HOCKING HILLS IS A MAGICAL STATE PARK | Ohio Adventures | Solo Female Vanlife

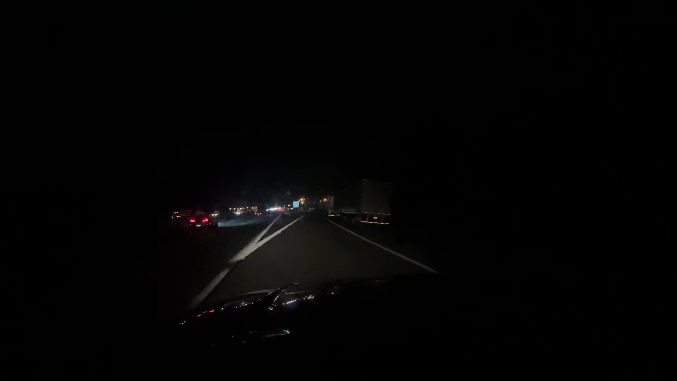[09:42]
All right my humble abode for tonight is a very very very very busy rest area on the north side of Cincinnati. There are thousands of trucks here. Holy crap. It is going to be loud tonight and the nearest loves is like 26 miles away so I'm going to park. Literally there's a thousand million trucks.
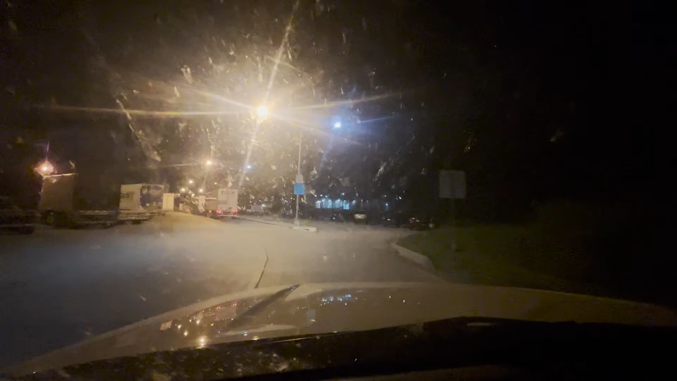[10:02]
There better be a parking space. Um okay there's some trucks and vans. Oh it's going to be loud. I don't want it to be loud. I think it'll be quieter at this end. Oh no other trucks can fit. Okay so I'm just going to park here. I guess I have to park in the middle. Oh it's okay. I've got my sound machine on so that's fine. All right I'm just going to go next to this guy.
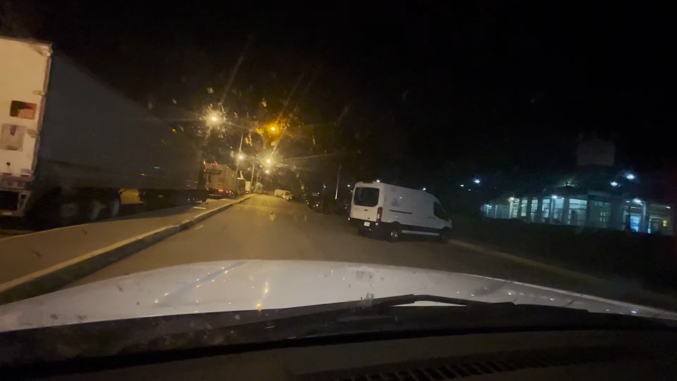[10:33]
Maybe I should go down at the end. All right let me go down at the end. If not I can just back up. Um but anyway I don't know why the north side of uh Cincinnati is all adult shops, Hustler Casino and uh Skyline Chili which sounds horrible. It's like spaghetti with cheese and chili and I guess it's a Cincinnati thing. Okay so if I go down at the end.